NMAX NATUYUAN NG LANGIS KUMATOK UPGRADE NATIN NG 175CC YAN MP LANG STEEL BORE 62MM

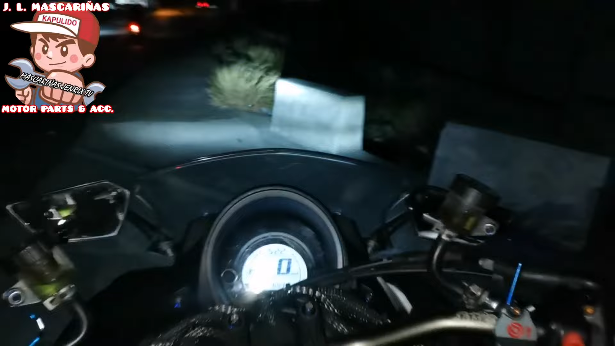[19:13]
Patayin natin yung flash, di nakikita yung yan, speed meter. Balik na tayo sa shop.